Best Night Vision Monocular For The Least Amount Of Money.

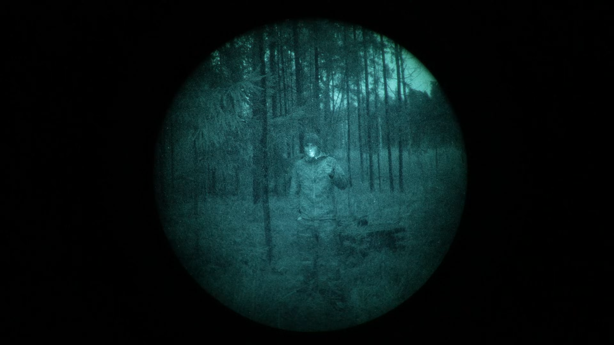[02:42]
So this is our 1800 FOM white phosphor monocular looks like. Completely clear picture. It's not really that dark either. It's like five or six hours past the sunset. Now we will do a dedicated tube comparison video in a future date. But it's completely viable even for military use. Now we are at a different location, different day.
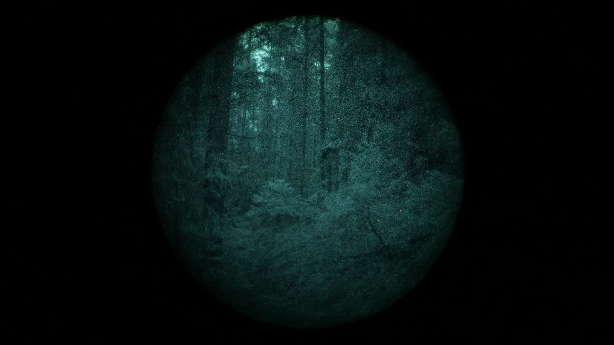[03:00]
The sun set around two hours ago. So it's a bit more dark than the previous place. And let's take a look at how the device performs. About the weather.
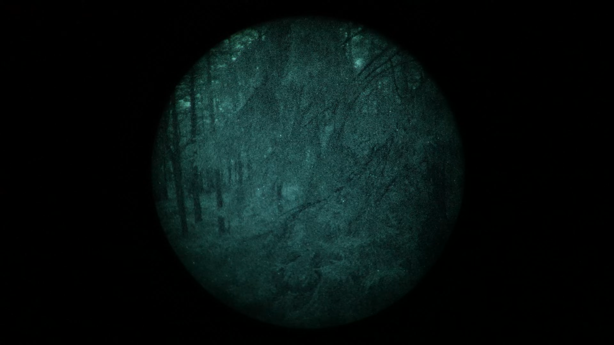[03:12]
It's complete cloud cover. No stars or moon can be seen. And we are far away from the city. Which means that there's not a lot of light pollution either.